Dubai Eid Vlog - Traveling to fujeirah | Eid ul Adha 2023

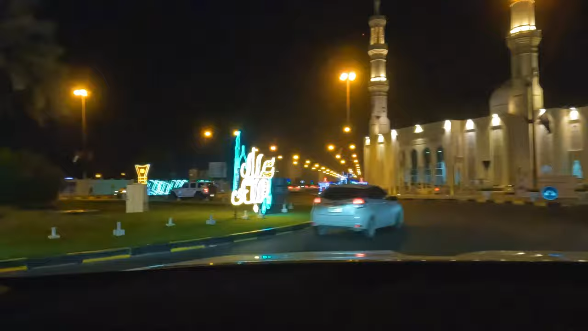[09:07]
और सामने आप मस्जिद भी देख सकते हैं, खूबसूरत मस्जिद है फजीरे का,
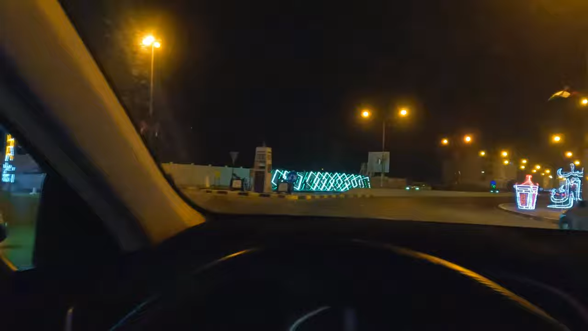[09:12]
दुबई फजीरा यूएई का एक स्टेट है ये फजीरा, बहुत खूबसूरत जगह है ये,